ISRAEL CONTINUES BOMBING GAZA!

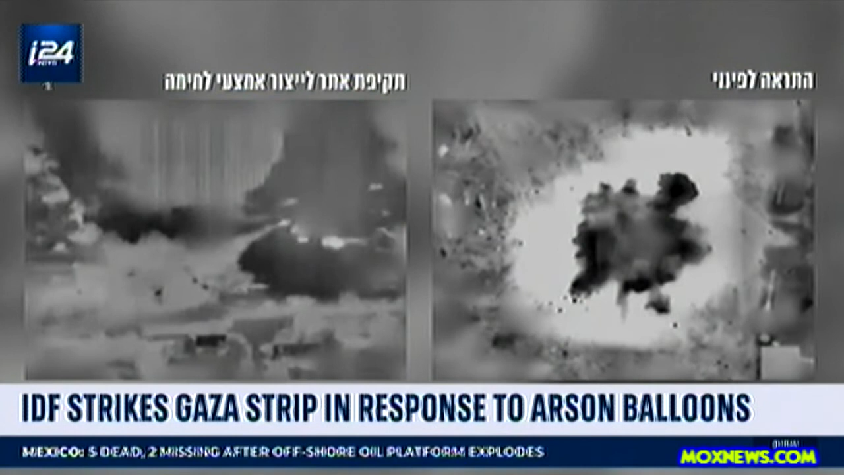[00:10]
It's on response to a spate of arson balloons from Gaza that set at least nine fires on Israeli border communities throughout the day. The army has said it hit a Hamas weapons factory, a terror tunnel, and an underground rocket launcher they said was located in a heavily populated area near a school. No casualties were reported in Gaza, but tensions have spiked in recent days, despite a reported agreement between Israel and Hamas within the last week.